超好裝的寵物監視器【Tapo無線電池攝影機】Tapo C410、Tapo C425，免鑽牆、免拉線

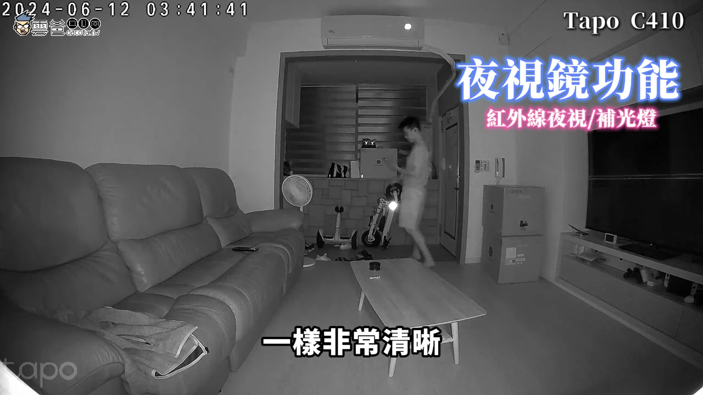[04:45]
样非常清晰而且它们都内建补光灯比如说你出门在外想晚上看一下家里的环境你就可以远端打开补光灯那你的黑